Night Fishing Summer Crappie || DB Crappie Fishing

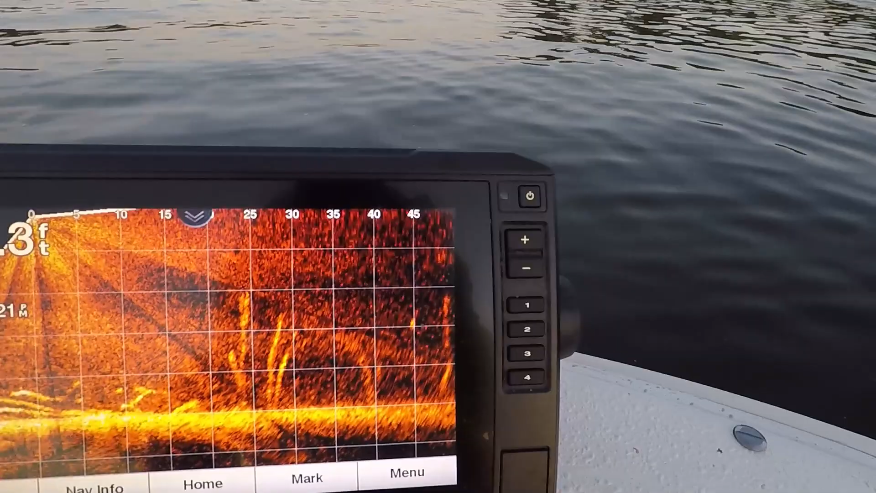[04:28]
How about I was just recording the same thing and didn't even have the button pressed, so I didn't even get that first footage. But we're fishing over structure. A grove of trees. The tips of those trees about 10, 15 feet below the water. As you can see, zero being the transducer right here. That's where we are. We are right above a bunch of lay down trees that covered with crappie.
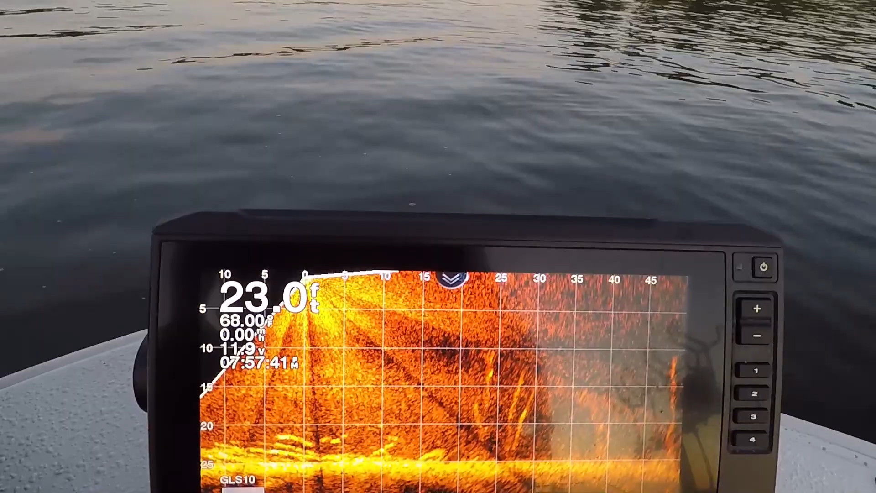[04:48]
And all around, if you can see, from zero to 45 feet,
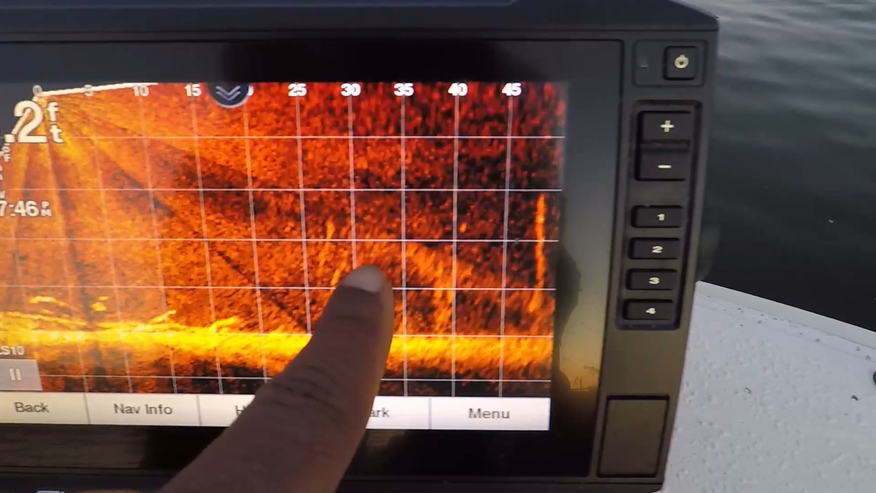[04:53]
the same tight structure under the water. That's what we're fishing tonight.
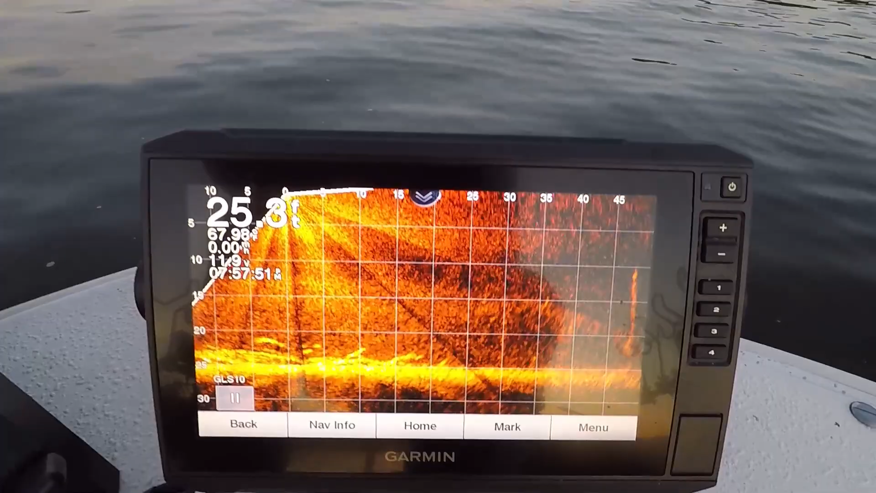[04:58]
doesn't seem like many fish on the screen, but they are there. And when we turn these lights on, should be phenomenal tonight.
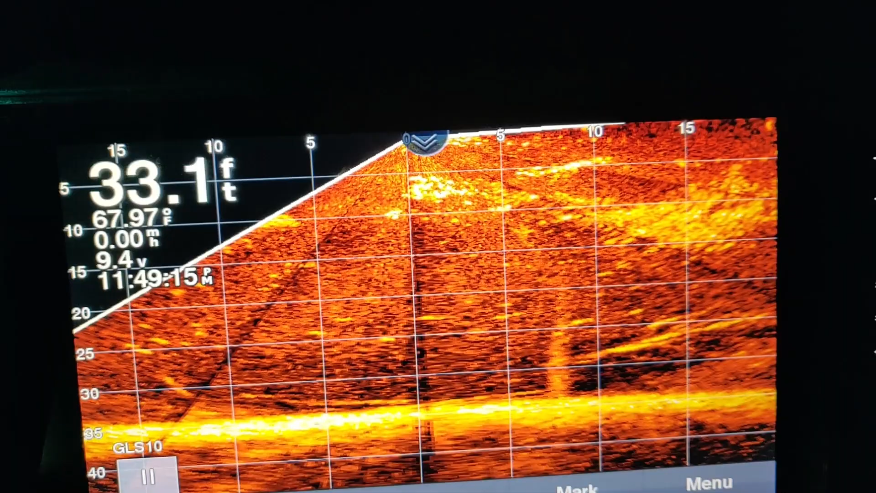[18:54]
On screen: depth 33.1 ft, water 67.97°F
All right, that's what we're sitting on top of. Got a nice tree. Bait fish have moved in. Fish are holding down, I believe it or not, about 20 feet deep. The big ones. We're trying to get them to do something, man. We're getting hit by a lot of those around that 15-foot range. They ranging from about 11, 12-inch fish.
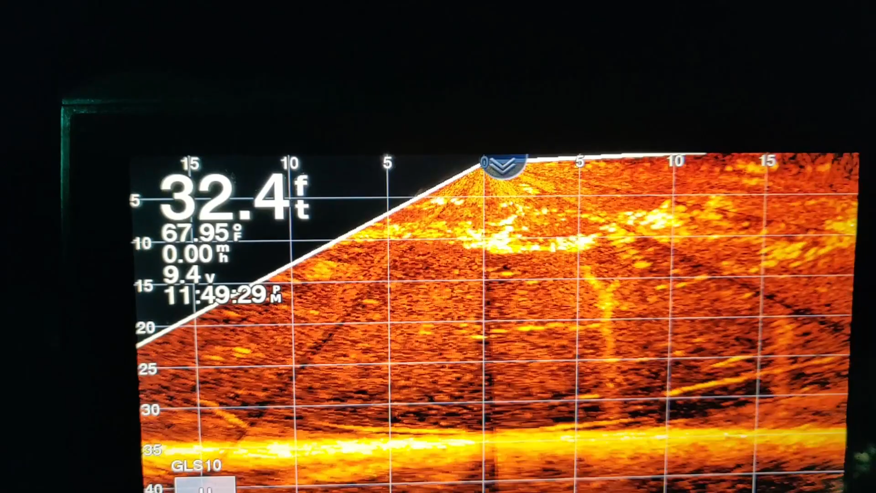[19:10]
On screen: depth 32.4 ft, water 67.95°F
We're looking for a little bigger than that, so we're going to hold out here till the bite comes in. Hopefully, that's pretty soon. So, y'all hanging out with us, man.